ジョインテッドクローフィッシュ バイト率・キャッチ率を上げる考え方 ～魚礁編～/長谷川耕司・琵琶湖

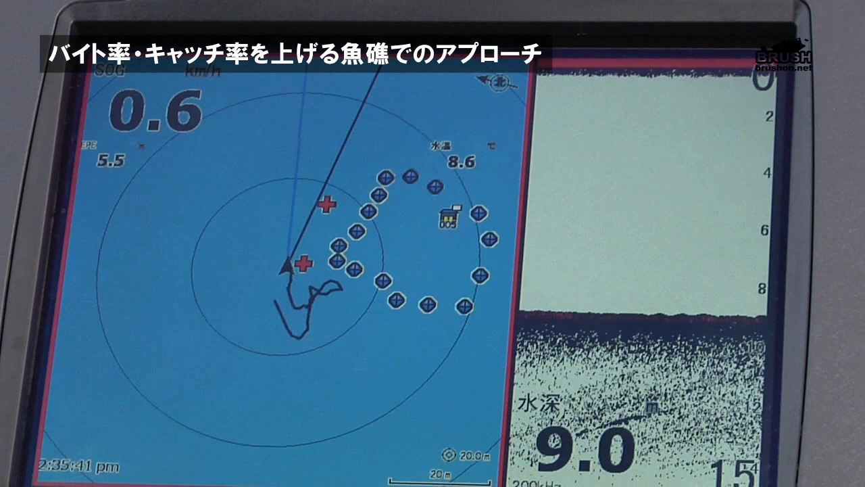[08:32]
で、まあ、ローランスを使ってるんですけども、まあ、この GPS の画面で説明すると、魚礁のアウトサイドのエッジがマーキングしてあって、まあ、その外側にボートポジションを持ってくる感じですね。